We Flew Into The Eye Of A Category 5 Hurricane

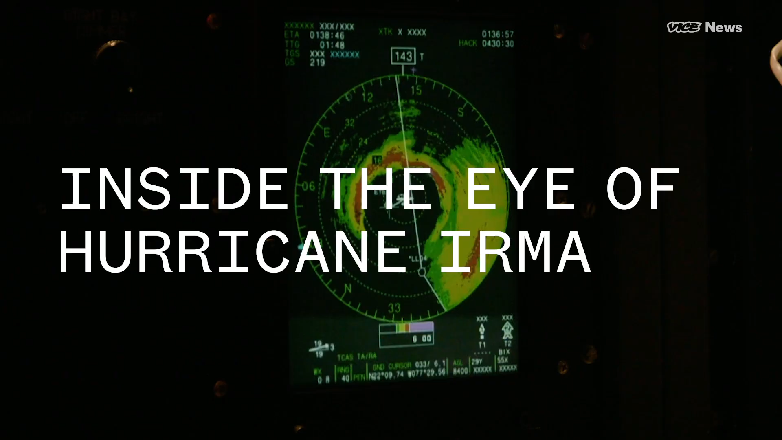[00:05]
You don't want to tilt it up a little bit.